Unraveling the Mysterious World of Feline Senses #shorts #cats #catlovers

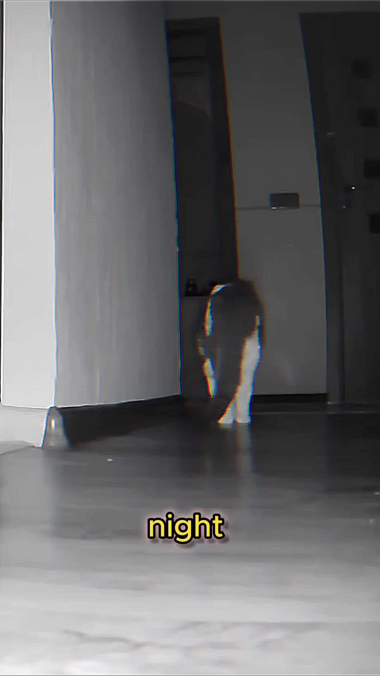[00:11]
which enhances their night vision by reflecting light back through their retinas,
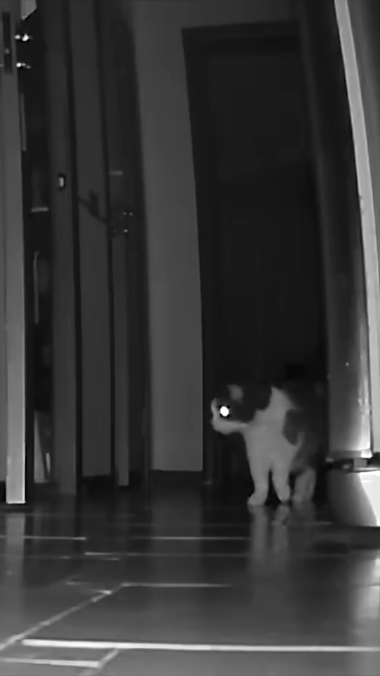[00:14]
and it gives cats their distinctive ability to see in the dark.